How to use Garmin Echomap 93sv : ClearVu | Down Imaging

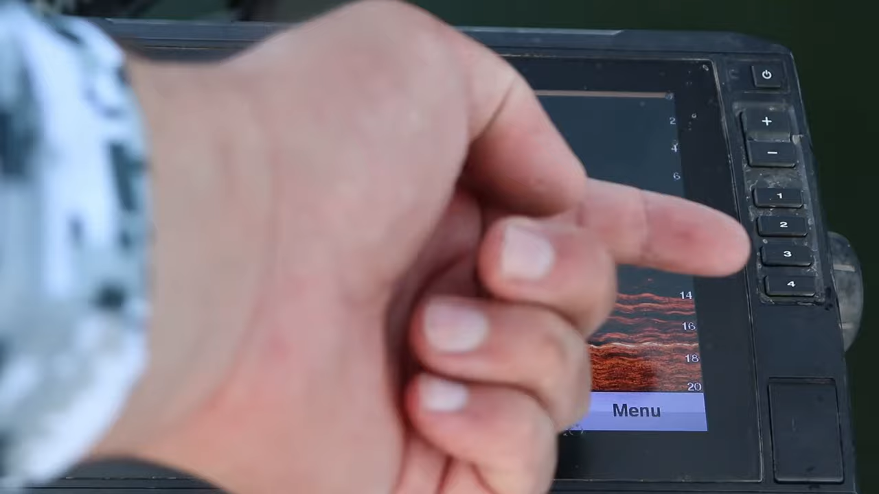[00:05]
Normally if you were trolling, it looked like a straight line and a drop off real quick because these brush piles again are only four or five, maybe six feet long at the longest. Welcome back to another episode in the Garmin Ecomap 93SV UHD 2 series.
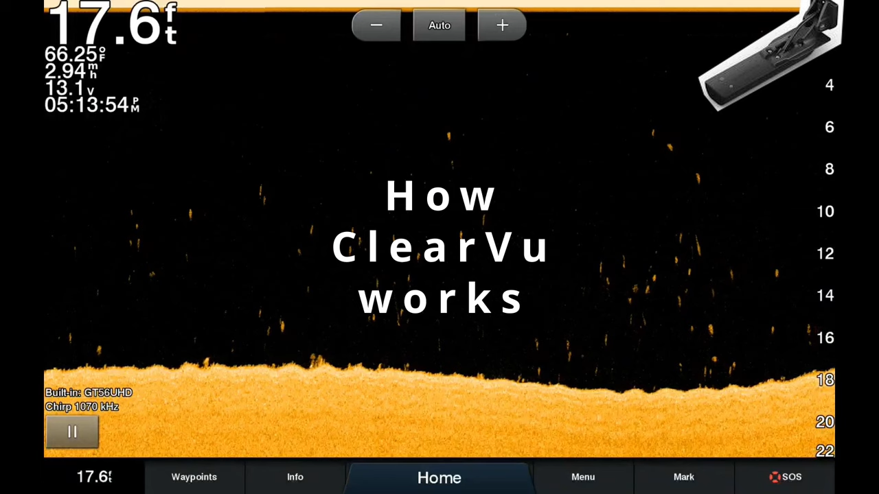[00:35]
On screen: depth 17.6 ft, water 66.25°F
This comes from your transducer, which can either be mounted on the transom of your boat or the trolling motor.
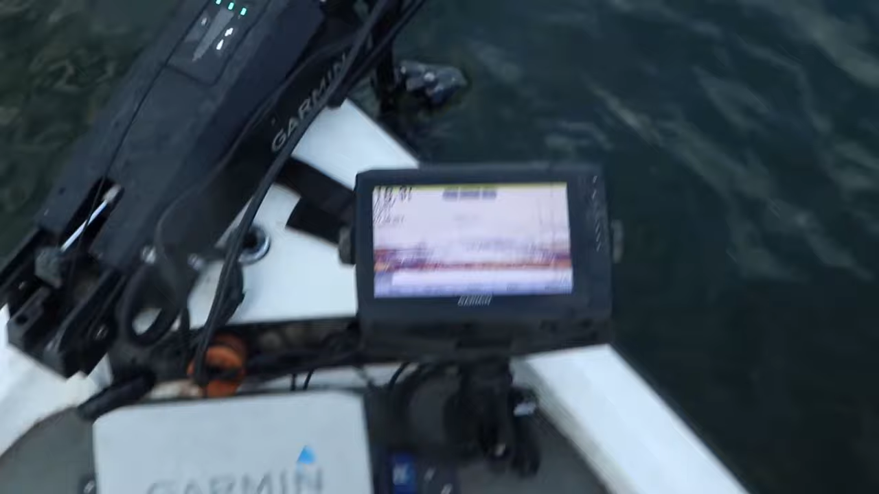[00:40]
This transducer sends a sonar wave typically in three different frequencies,
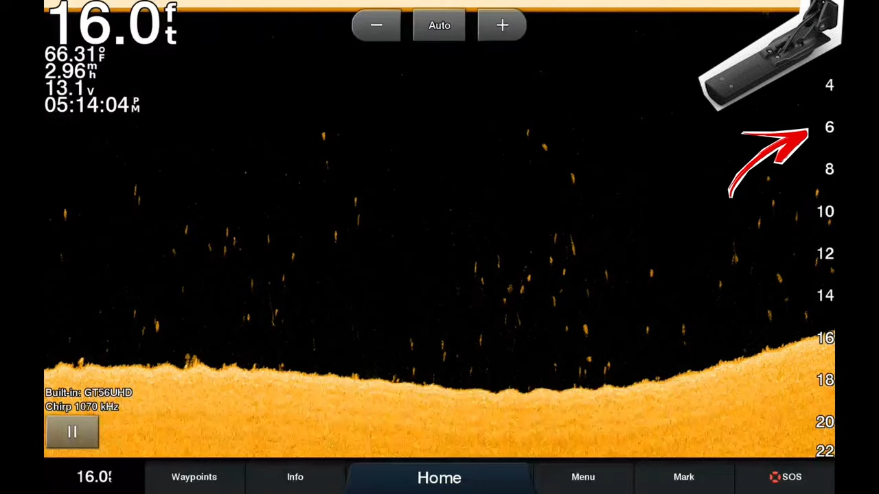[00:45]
On screen: depth 16.0 ft, water 66.31°F, speed 2.96 mph
455, 800 or 1.1 or 1.2 megahertz to the bottom of the lake. The sonar wave hits the bottom of the lake and moves back towards the transducer
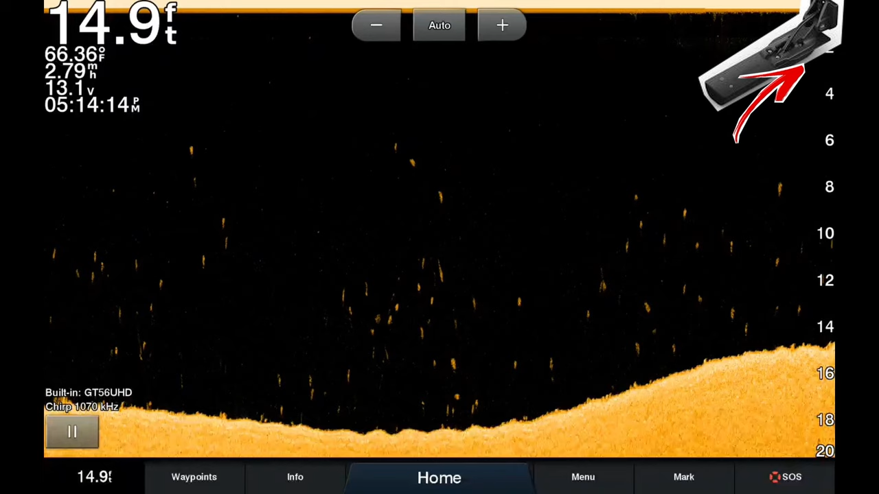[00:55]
On screen: depth 14.9 ft, water 66.36°F
then your graph interprets the time that it took from that sonar wave to hit the bottom of the lake and return to the transducer coming up with a depth. So we have a basic understanding of how the sonar wave actually creates a depth image.
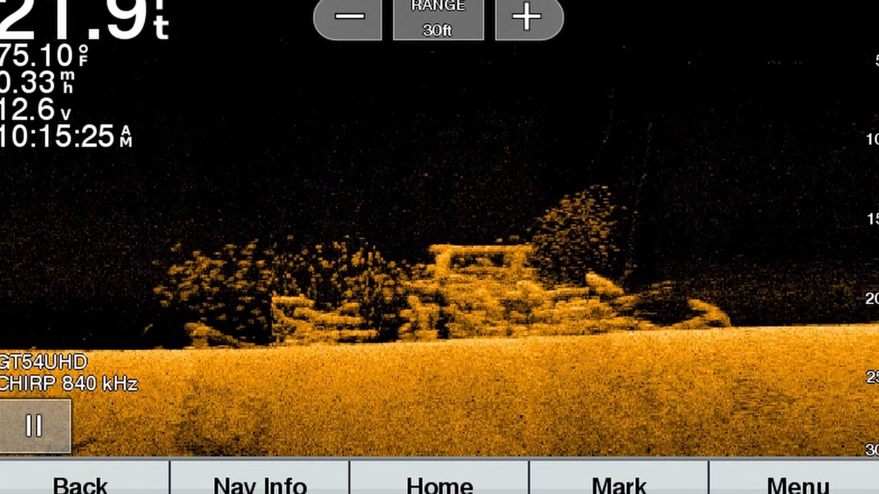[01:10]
Let's talk about what you're actually seeing on your screen.
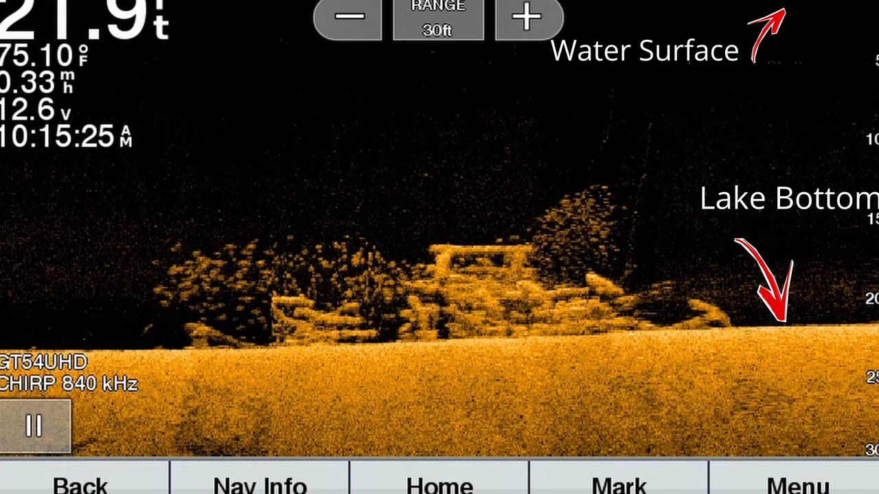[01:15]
On screen: water 75.10°F
On the screen, you're gonna see a blacked out area above a dark gold area. Now the dark gold area depends on what color palette you have, which I'll discuss here in the settings section of the video. But the blacked out area of the screen shows the entire water column from the surface of the water all the way to the lake bottom. The lake bottom is illustrated by the dark gold and
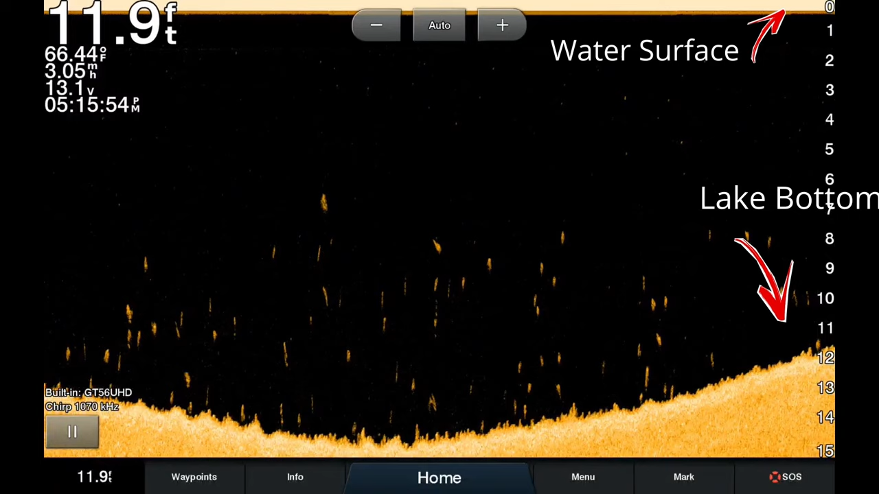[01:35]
On screen: depth 11.9 ft, water 66.44°F
anything on the lake bottom is illustrated by dark gold, either bumps or shadows, which we're gonna talk about later. Now the transducer, which is located at the top right of the screen,
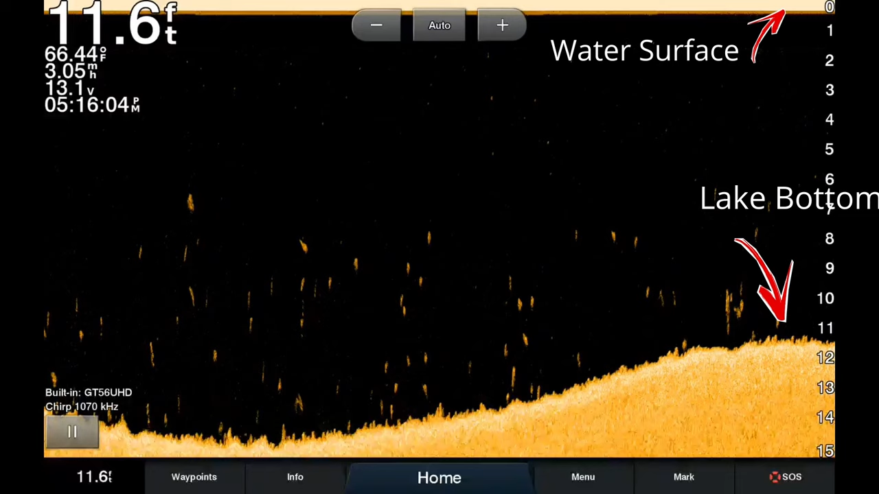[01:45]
On screen: depth 11.6 ft, water 66.44°F
will ping off the lake bottom and other objects to create different depths and different images. This data is gonna move from right to left across the screen, which creates historical data. Now any image on the very right side of the screen will show up directly below the boat. As the image moves from right to left of the screen, the image is considered further behind the transducer only if the boat is moving. If you're sitting still in the water, the image will still move from right to left across the screen.
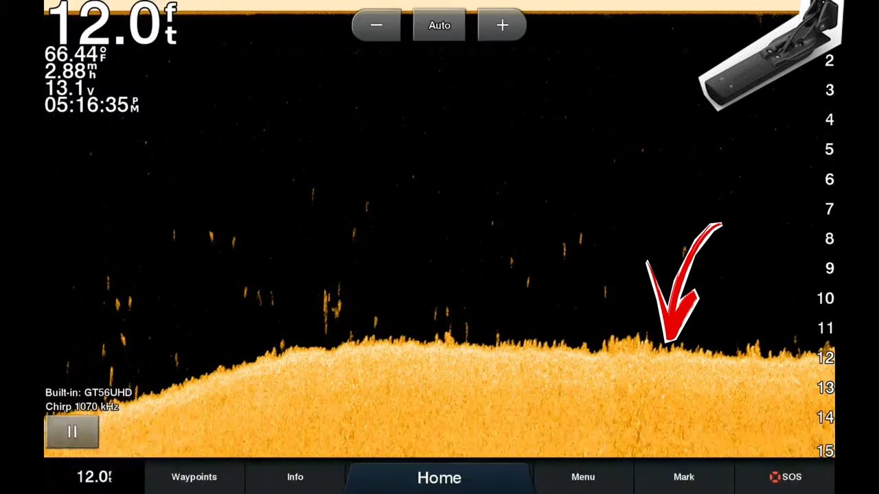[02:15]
On screen: depth 12.0 ft, water 66.44°F
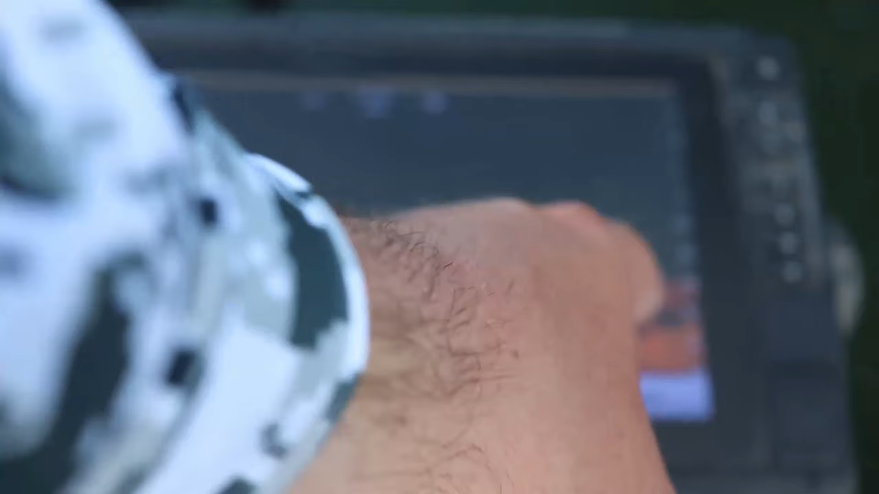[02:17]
However, you will notice that the images become more elongated and almost become straight lines, similar to what we saw in the 2D sonar video. This is because the transducer sends and receives the sonar beam. Because the boat's not moving, it's getting the same exact data,
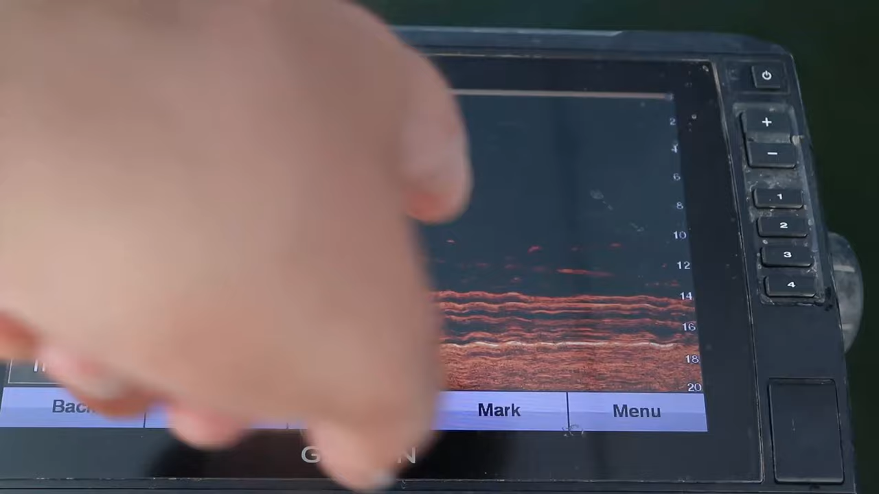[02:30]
creating a straight or elongated line.
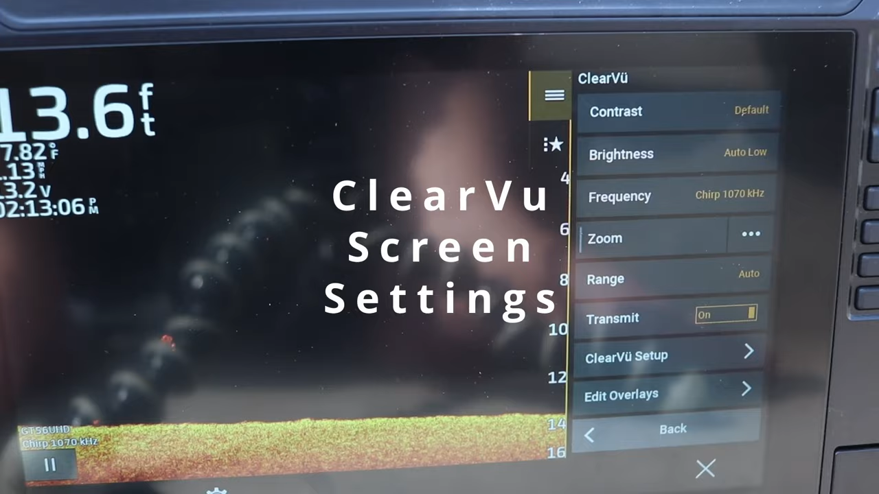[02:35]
On screen: depth 13.6 ft
Alright, very similar to any other screen setup.
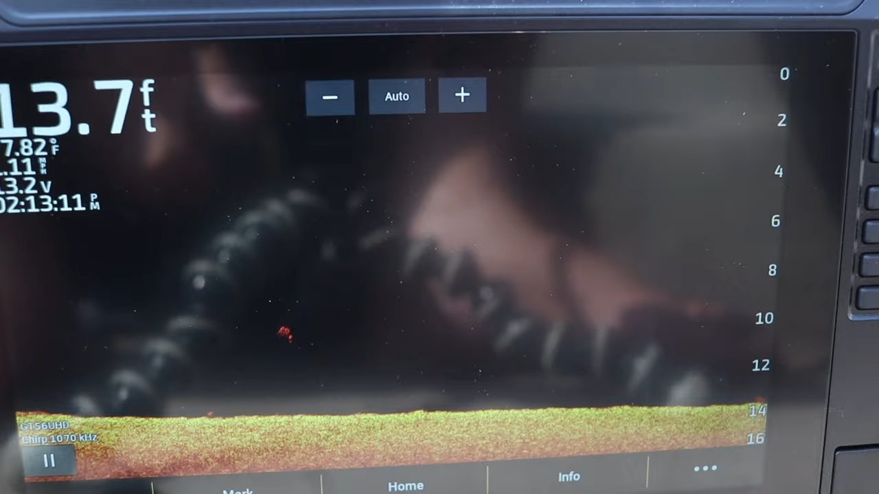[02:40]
On screen: depth 13.7 ft
If you click on the three little buttons down here, it's gonna pull up a menu,
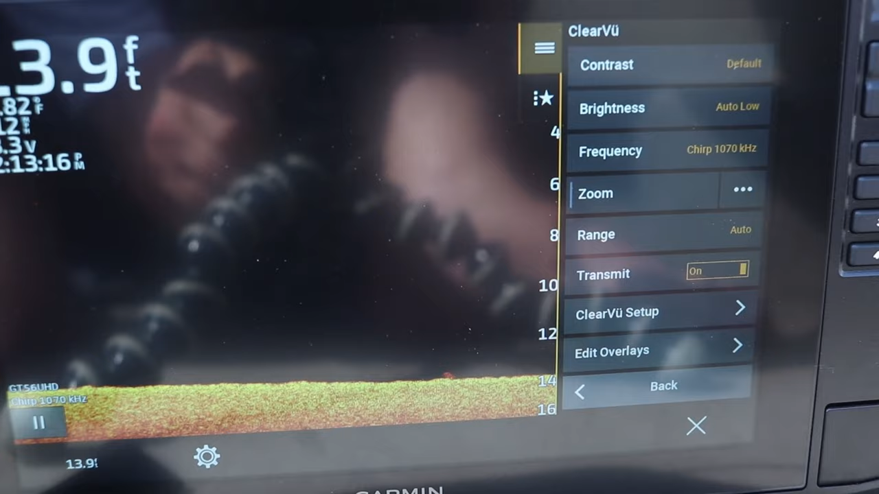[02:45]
and it's gonna give you our contrast, which again, I just leave it at default.
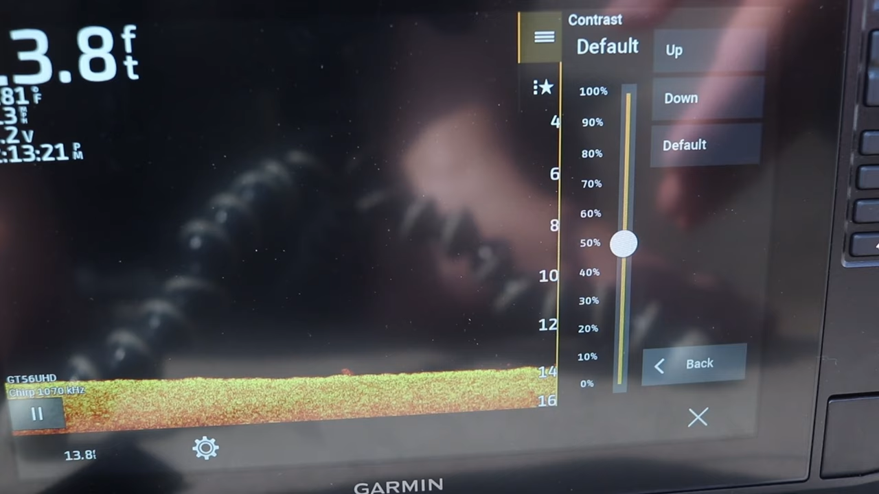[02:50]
The settings out of this unit, right out of the box, are phenomenal.
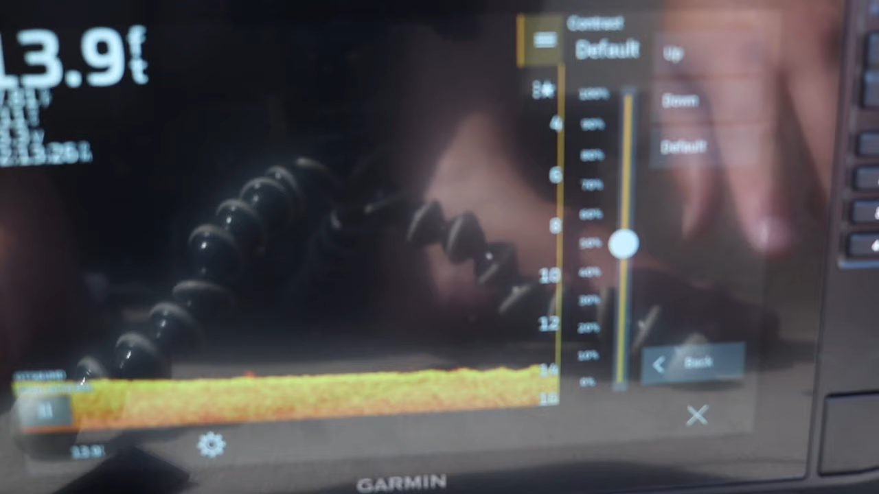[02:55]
You really don't have to change much.
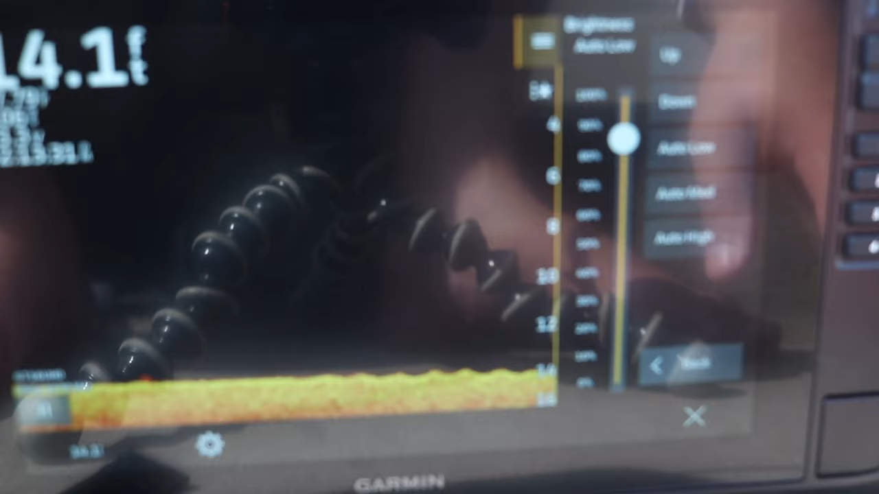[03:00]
Brightness, I have this set at auto-low, and will auto-adjust to what I need. Again, I don't really touch it. Now, your frequency, you got three frequency options, similar to any type of side imaging, or side view that this unit has. 455, 810, and 1.07 MHz. Now, when it comes to down view, remember I said that this is a beam, not a cone angle.